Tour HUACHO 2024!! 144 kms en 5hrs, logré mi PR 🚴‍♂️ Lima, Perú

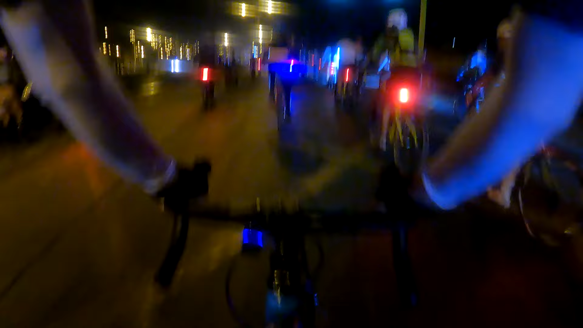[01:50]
Bueno, por esta parte hubo una especie de choque, yo no lo alcancé a grabar, pero creo que se cayeron unas tres personas más o menos. Y bueno, yo me tuve que abrir hacia el lado, por eso estoy en el carril izquierdo.